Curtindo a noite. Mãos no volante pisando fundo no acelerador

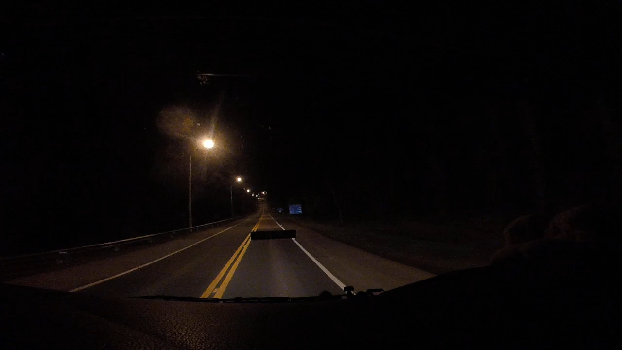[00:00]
Fala galera, muito bom dia, um grande abraço, meia noite e onze, já é domingo, um feliz domingo pra vocês KM82 aqui da BR-116, sentido Curitiba galerinha, é a nossa morraiada aí da Serra Gaúcha
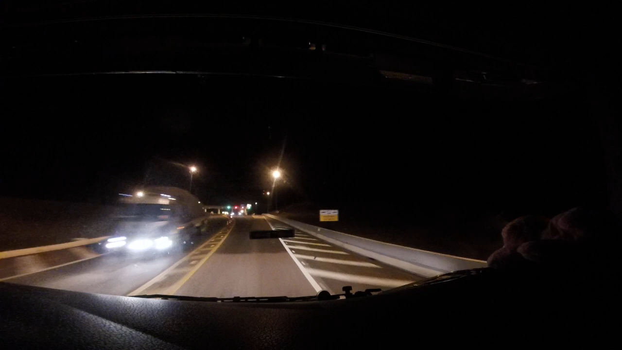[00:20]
No caso esse trecho aqui agora é suave, é só os retão aí, mas daqui a pouco já acaba Você tá doido mano, segura aí cheirinha, 40 por hora no pedágio moço, e o radar agora multa, tá bom? E nós não quer tirar dinheiro dos filhotes pra pagar multa não, positiva galerinha É isso aí, bora que bora, na retaguarda ali, Joel no meio ali andando
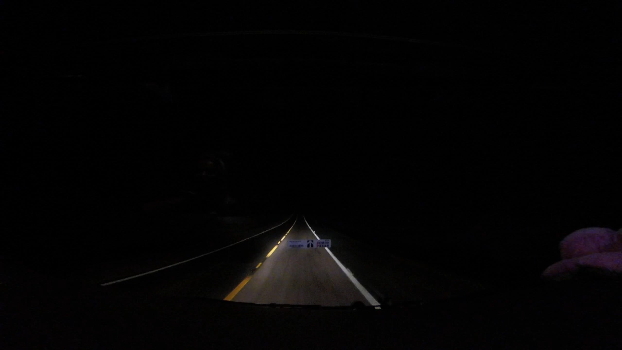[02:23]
ó, aqui 100 por hora vai sendo pouco aí, tá bom? Vai larga do ponto da cabeça Só que não, né? Não dá pra largar muito, não Deus me livre, ó E a M79 Não dá pra largar muito,